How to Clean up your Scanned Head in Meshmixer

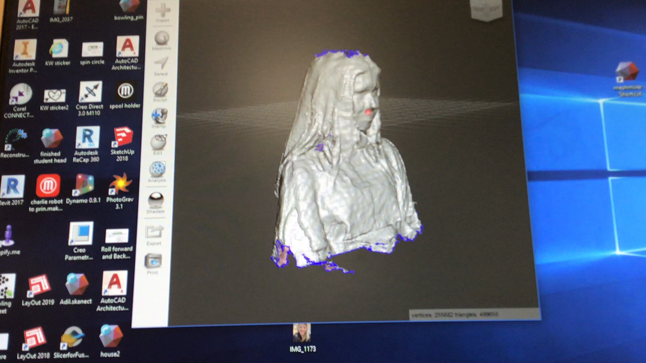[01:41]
okay so once it is opened um there are a couple of steps to follow so and you can see this model she has a hole in her head her hair is kind of messed up the bottom is
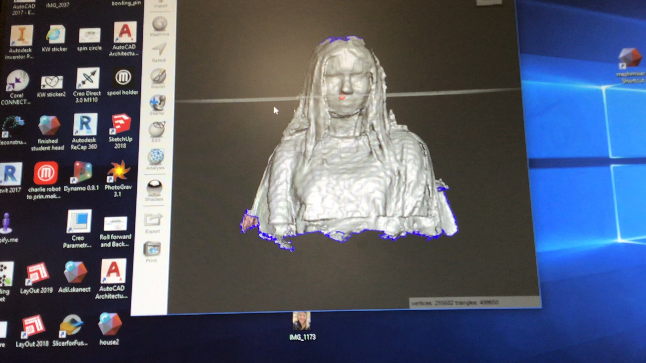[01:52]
really ragged so first we're going to delete any unwanted things so if you have little
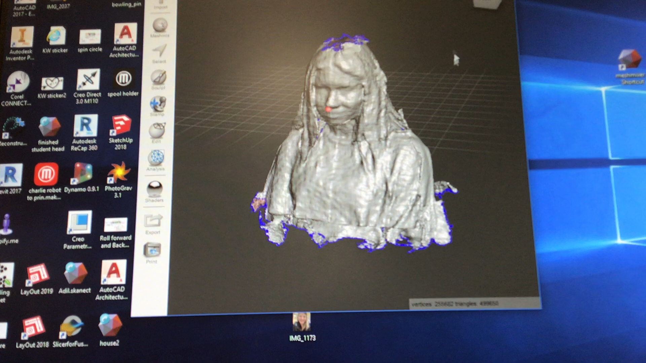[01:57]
specks in the air that you don't want we can delete those like there's this little speck over here that we want to delete so to do that you're going to use the select tool and i like using the lasso because it's a little bit easier and i'm just
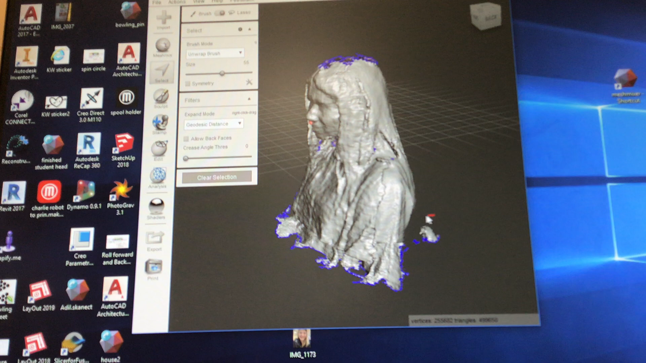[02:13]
going to draw a circle around what i want to delete and then on
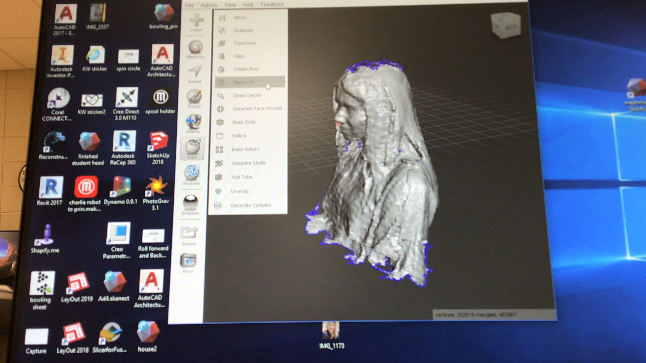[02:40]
cut so what this does um there are these little arrows
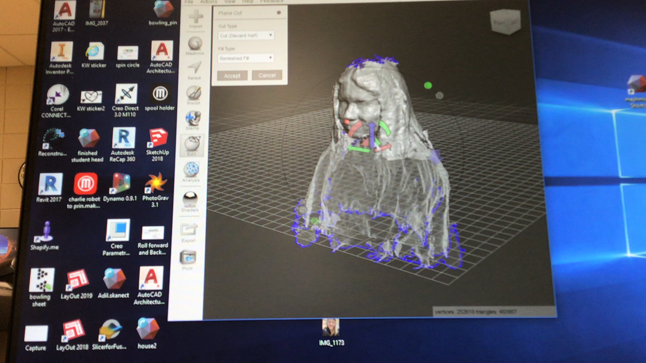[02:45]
you're only going to want to use this blue one and as i click and drag it up and down you can see what is like ghosted gets smaller and bigger so wherever i kind of leave it so if i put it here all this stuff under here is going to
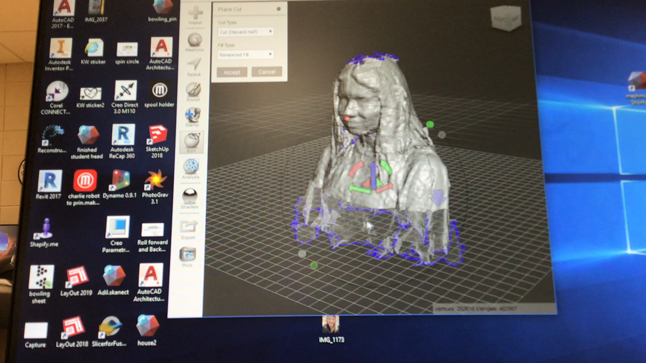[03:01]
get deleted and that actually looks pretty good um so you're going to want to go to at least where like you don't have jagged stuff and the higher you go technically the bigger you will 3d print but you don't want to just do your head that'll make it more difficult later so kind of from like just under the shoulders up looks pretty good so once you are happy with it you can click accept if for some reason you clicked a different color and your plane is kind
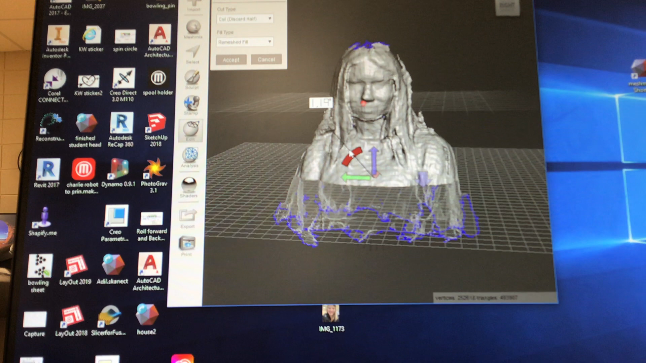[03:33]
of crazy um you can just click cancel and go back in and it should reset for you all right so we have a flat bottom
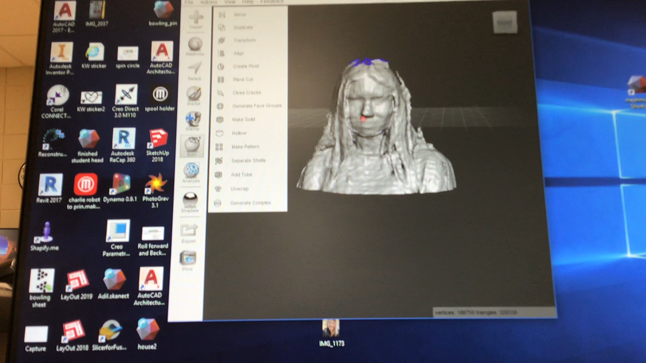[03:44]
next we need to make our model solid so
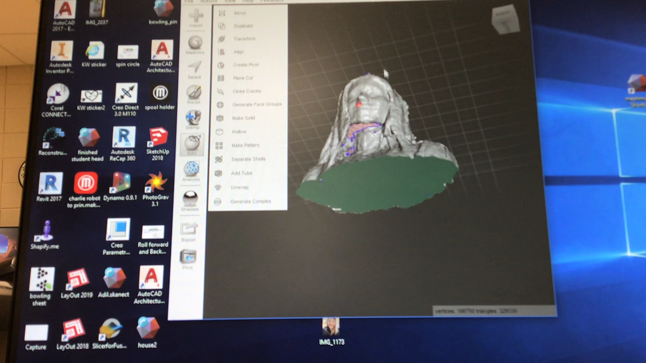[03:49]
it doesn't have those holes underneath her chin on the top of her head so still in that edit box is make solid
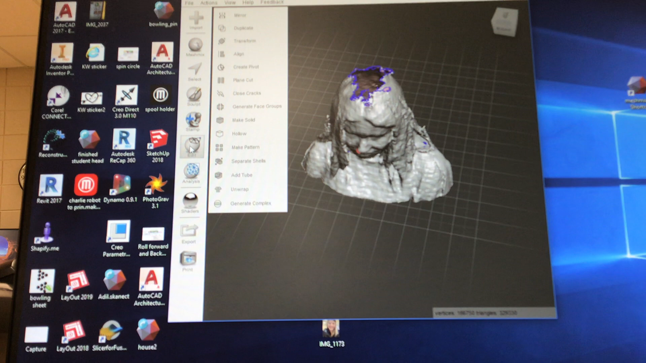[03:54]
and you just click it and it's going to try and fill all the holes and there we go so it doesn't look the best on top of her head but we'll clean that up later
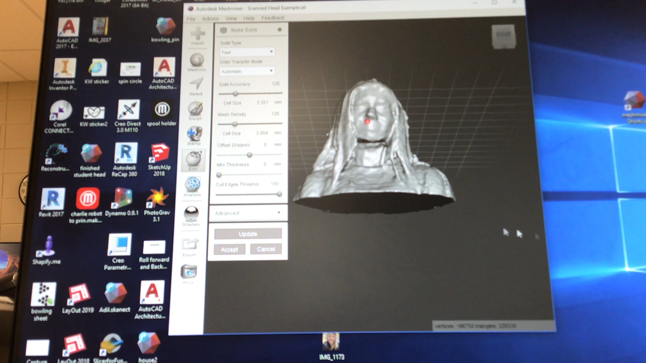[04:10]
next thing is we're going to inspect our model so that's just under this analysis
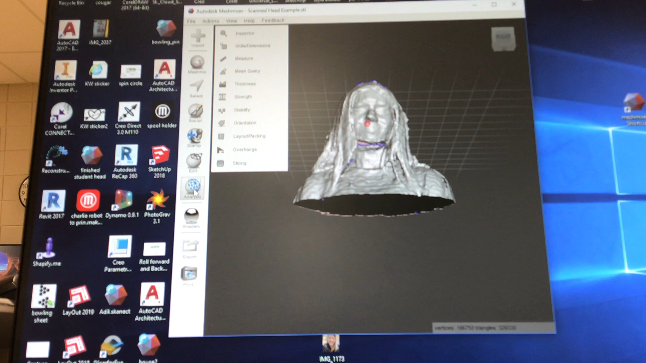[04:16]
and inspector and you can see all of these little colored specs